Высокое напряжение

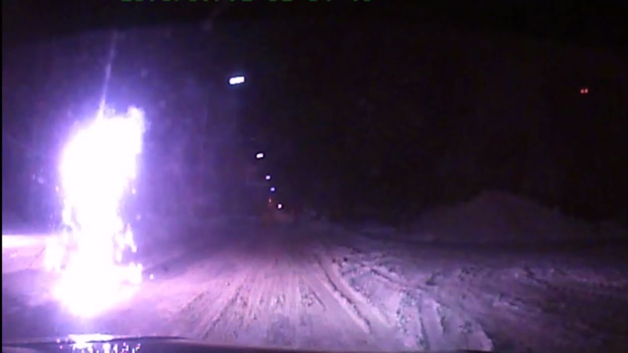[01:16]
Фактом остается то, что троллейбусные провода под напряжением упали на проезжую часть в районе малоосвещенной улицы и стали настоящей опасностью для всех проезжающих здесь автомобилистов.